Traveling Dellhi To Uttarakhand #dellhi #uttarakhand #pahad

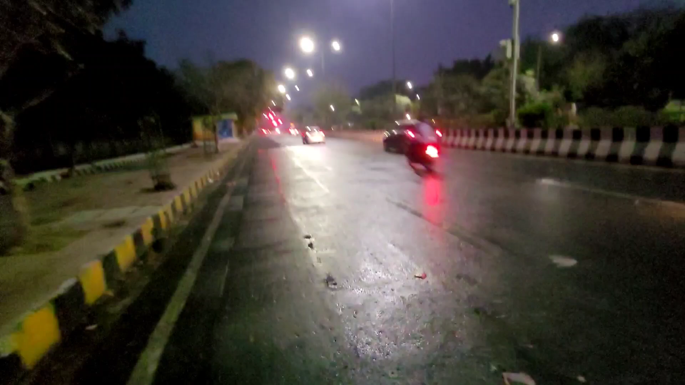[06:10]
मुकाबले बहुत कम गाड़ी चल रहे हैं और फिलाल तो खिर्की और क् आपता ना मिले दोनों में से कुछ भी हो सकते हैं तो देखते चलते हैं ऐसी संसान रूट को देखके तो ऐसी लग रहा है घड़ा मुला कम चल रहे हैं बहुत ना की परावत